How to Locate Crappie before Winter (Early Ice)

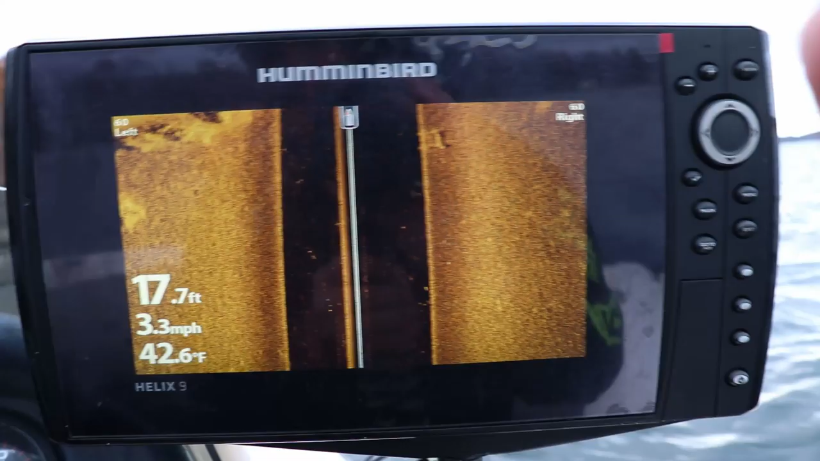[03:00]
On screen: depth 17.7 ft, water 42.6°F, speed 3.3 mph
real clear picture especially on these cold fall days of side imaging the brush piles
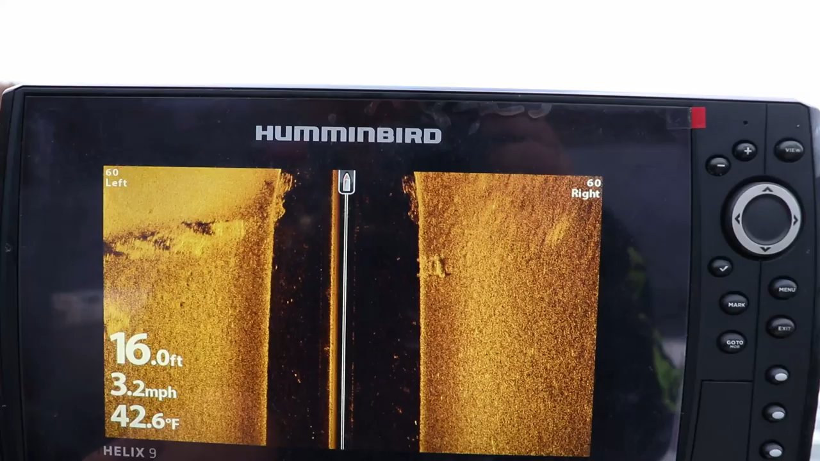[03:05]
On screen: depth 16.0 ft, water 42.6°F, speed 3.2 mph
these are actually crib piles that stick out and unfortunately they weren't
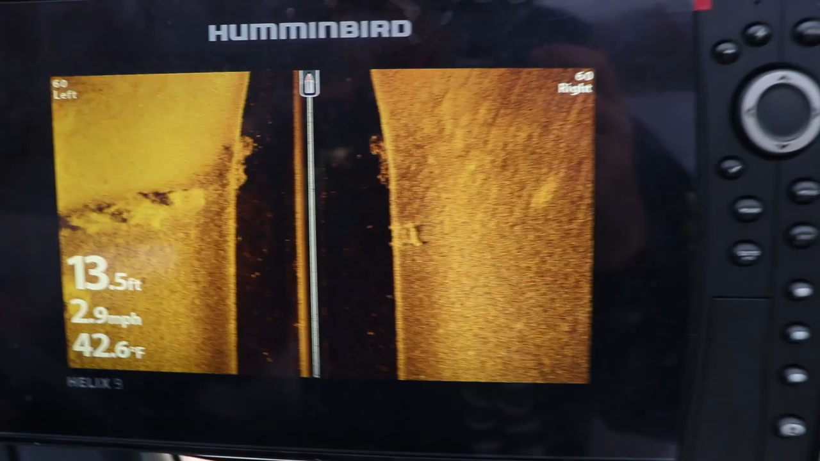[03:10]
On screen: depth 13.5 ft, water 42.6°F, speed 2.9 mph
the schools of fish that i wanted there were definitely fish on some of them but not what i wanted to see but as you can see on the side imaging and in the 2d that hard to soft bottom transition on the 2d
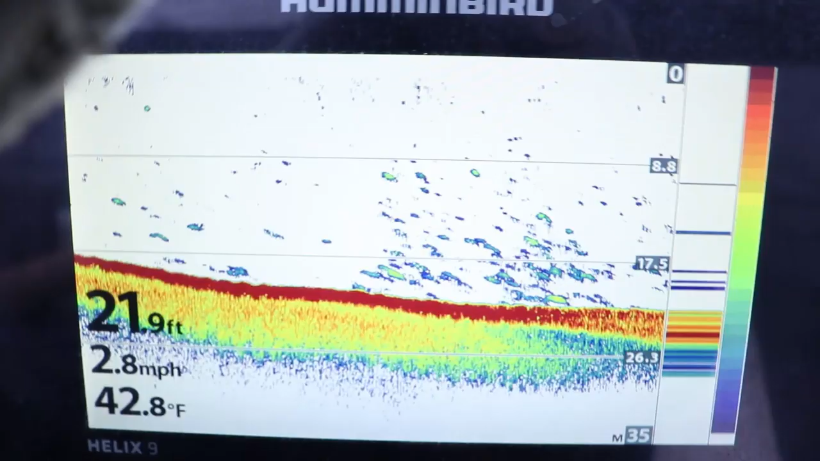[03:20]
On screen: depth 21.9 ft, water 42.8°F, speed 2.8 mph
is that hard red bottom return based on the palette that i'm using that
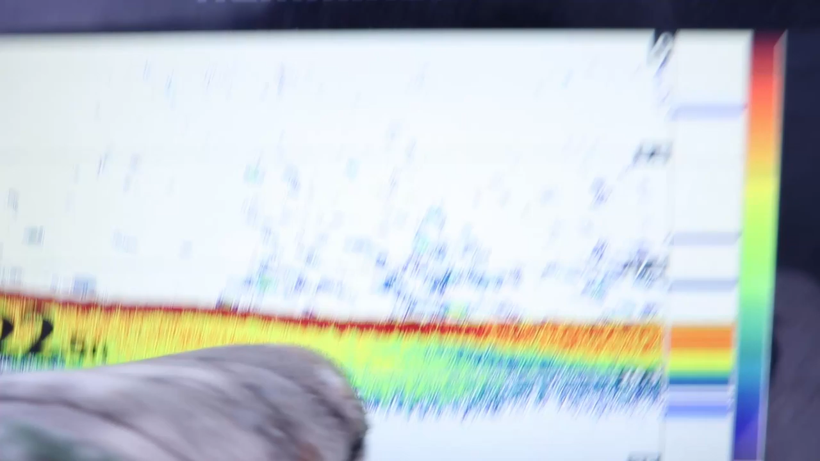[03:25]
transition into a softer yellow or green bottom now
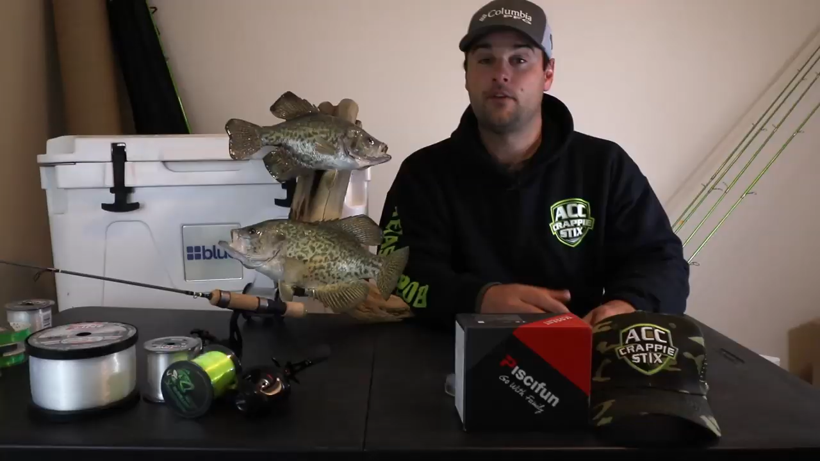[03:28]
if you're using side imaging and down imaging
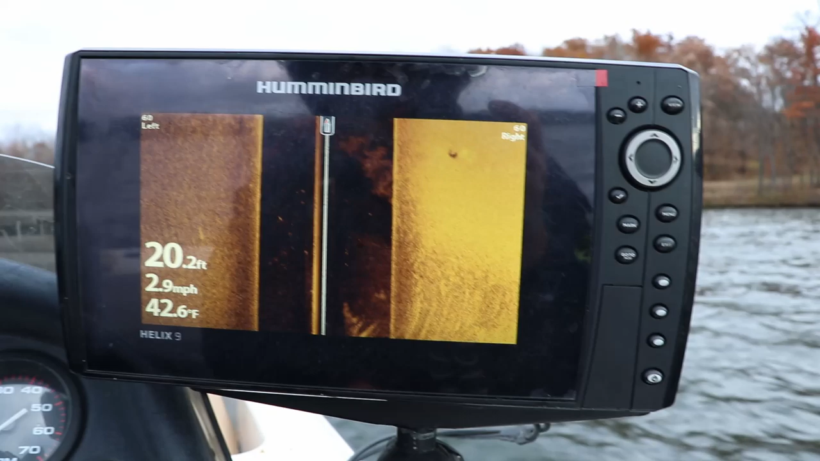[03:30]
On screen: depth 20.2 ft, water 42.6°F, speed 2.9 mph
and you're using the same palette that i have which is kind of the gold and black the hard return
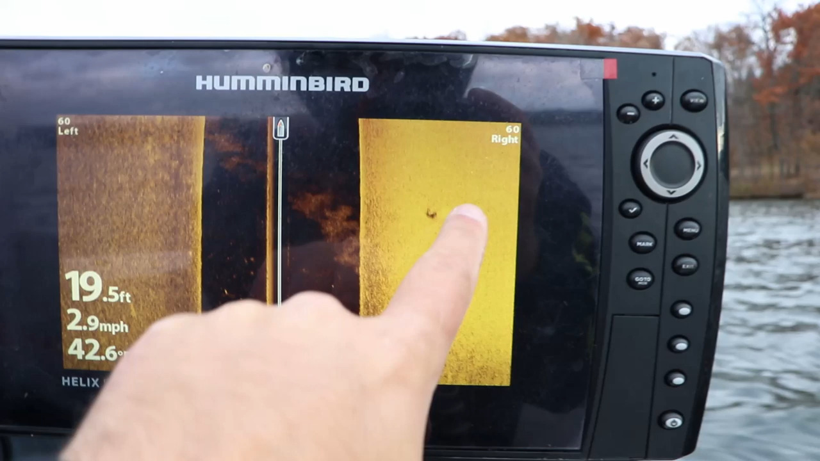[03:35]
On screen: depth 19.5 ft, speed 2.9 mph
that bright yellow bright gold color that's a hard bottom sand gravel
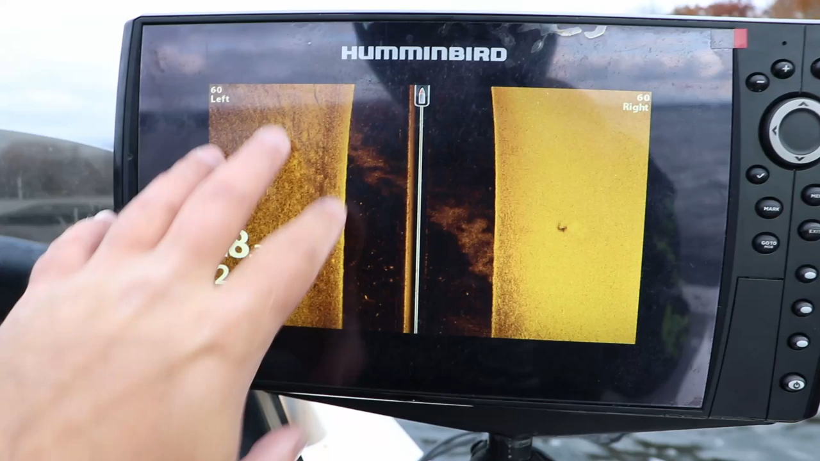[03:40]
rock that softer gold kind of fades into a black that is your mud
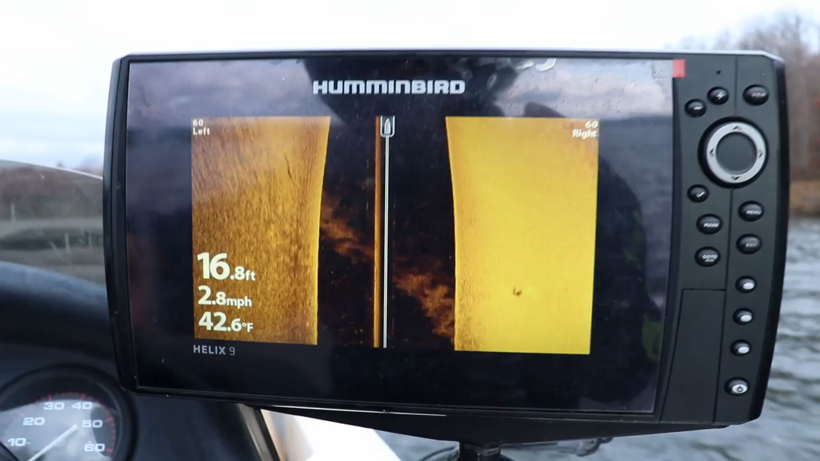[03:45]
On screen: depth 16.8 ft, water 42.6°F, speed 2.8 mph
your muck and your silt
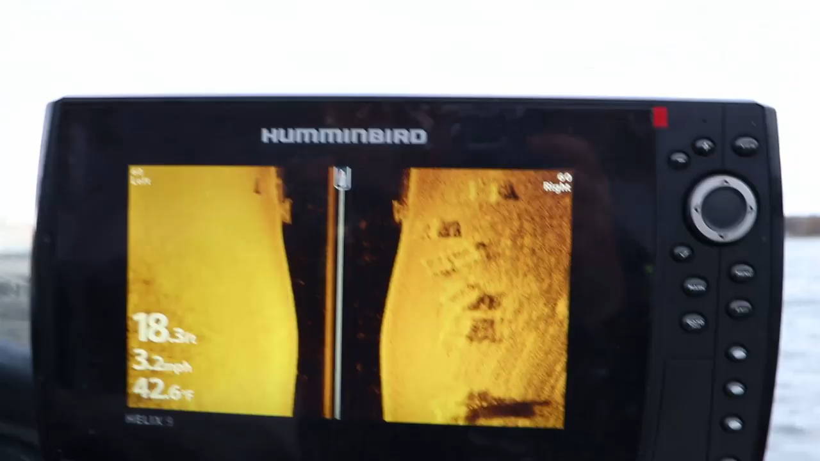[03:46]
On screen: depth 18.3 ft, water 42.6°F, speed 3.2 mph
where that transitions you're usually going to find a lot of fish stacked
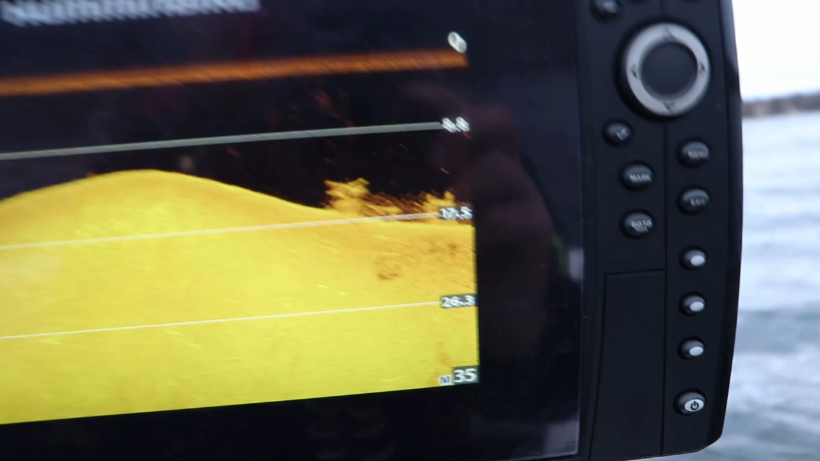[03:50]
up on that edge during the fall in the winter time these crappie are going to push off into that
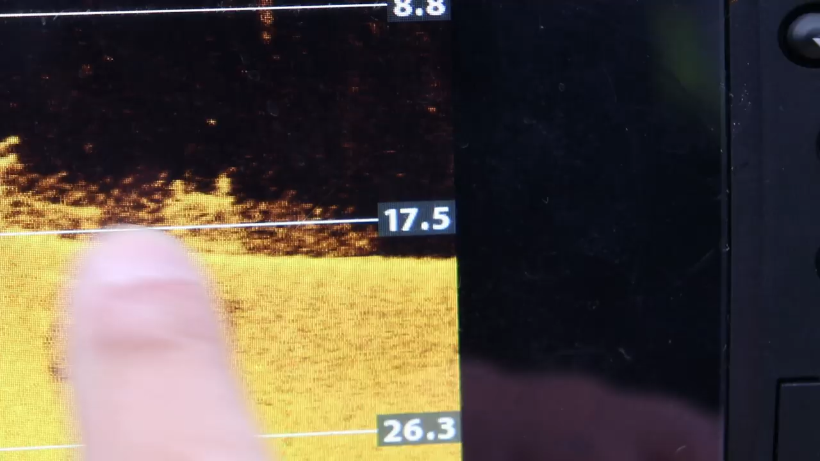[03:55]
softer bottom
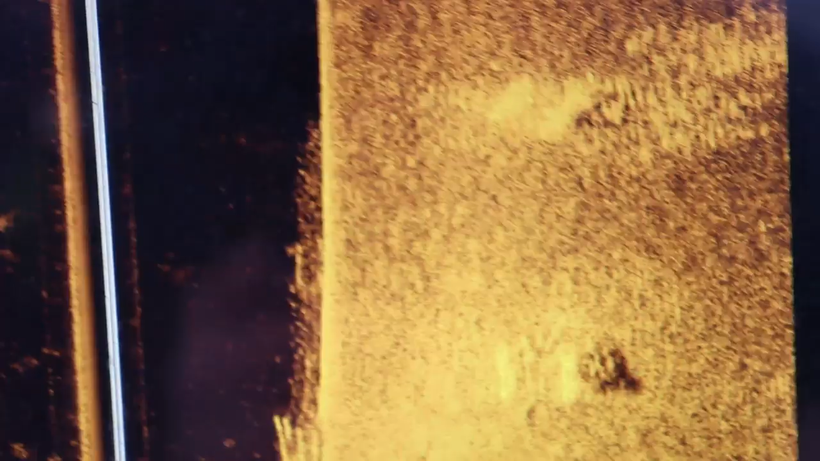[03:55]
so as i cruised a bunch of shoreline i eventually found a group of fish that i wanted
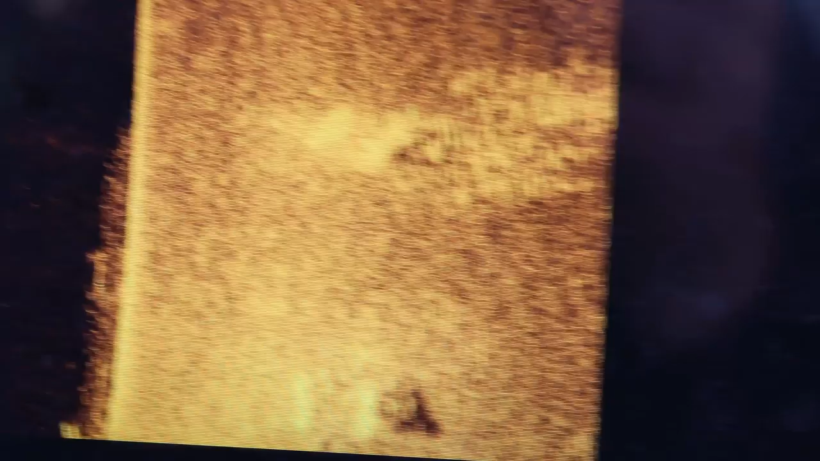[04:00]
to target they were pushed off the
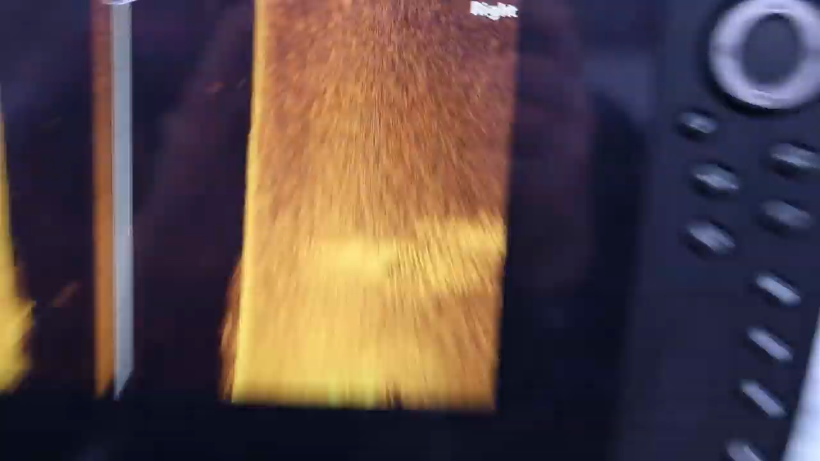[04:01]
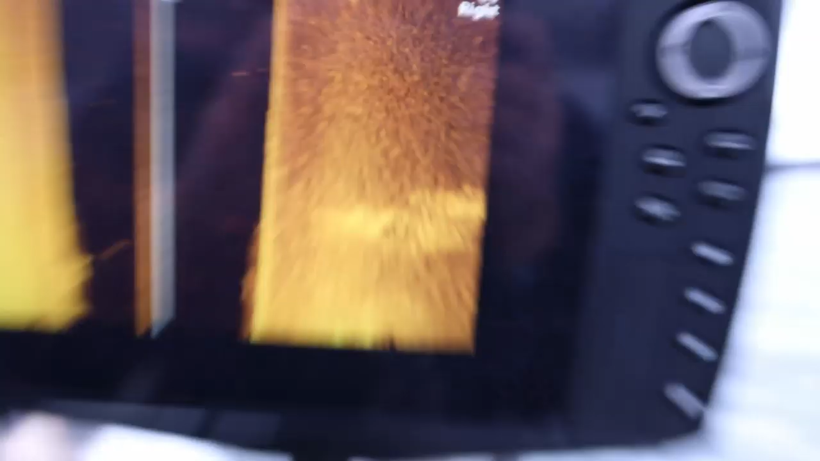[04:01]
edge a little bit and that's when i decided to anchor up and
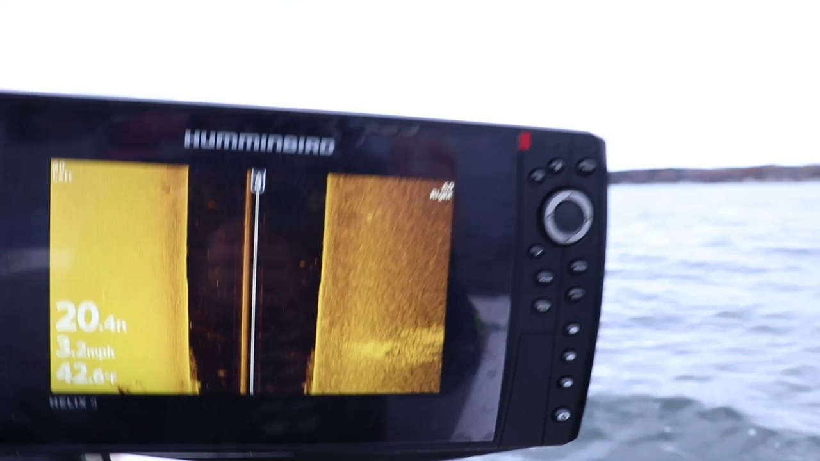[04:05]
On screen: depth 20.4 ft, water 42.6°F, speed 3.2 mph
set up on those fish okay so in the mail i got this